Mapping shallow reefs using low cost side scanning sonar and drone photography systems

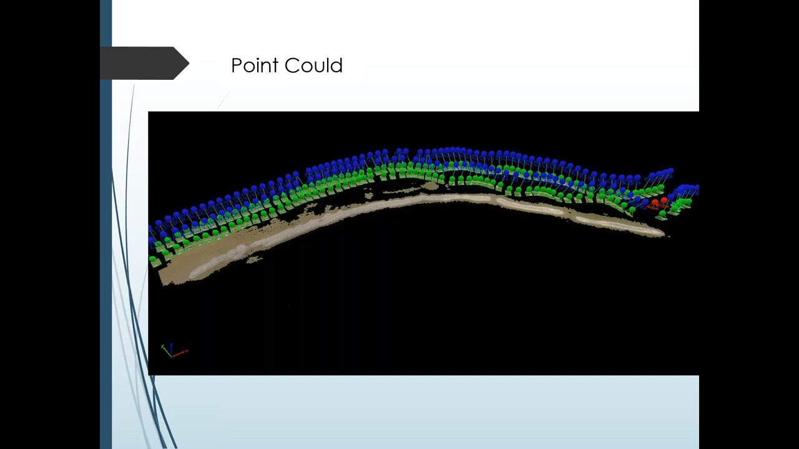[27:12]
And I think it was because of a drift. I think the aircraft was drifted slightly, and these images didn't have enough key points to be processed. This is the final result, and also image which
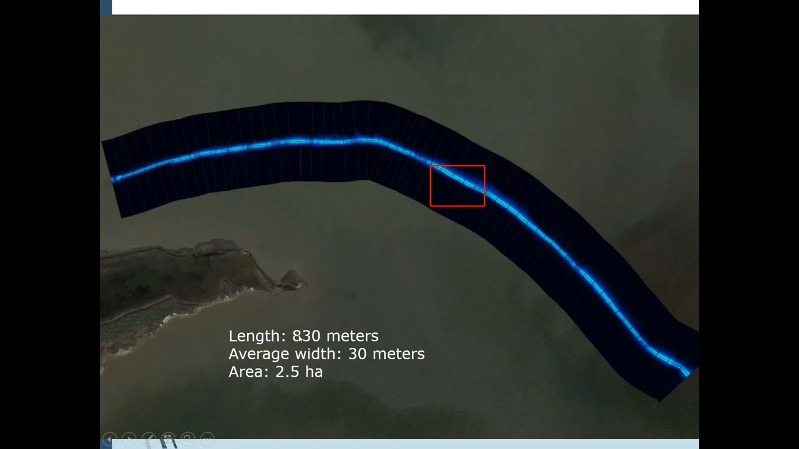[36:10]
830 meters with a width of 30 meters. The total area of the reef is around 2.5 hectares. This is a closer look, and I don't know, I hope you are seeing the image clearly. You can distinguish the edge of the reef. And this can be used